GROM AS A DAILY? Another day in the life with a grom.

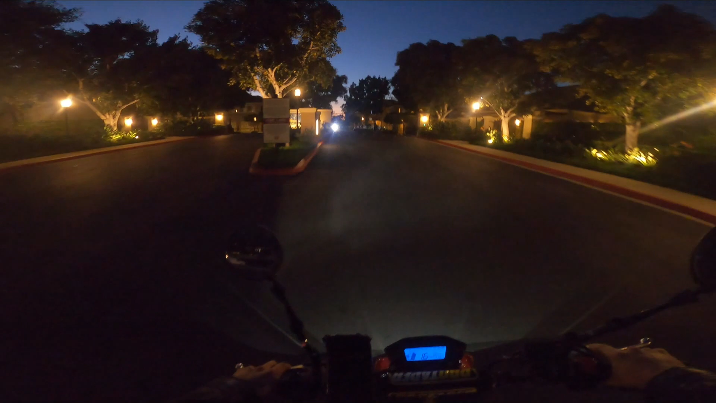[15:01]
I don't know if you guys saw that, but that was a mouse.
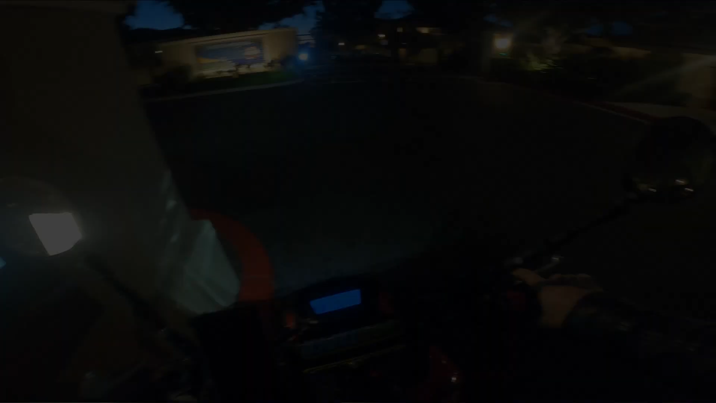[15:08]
Almost ran that little fella over. That was super random.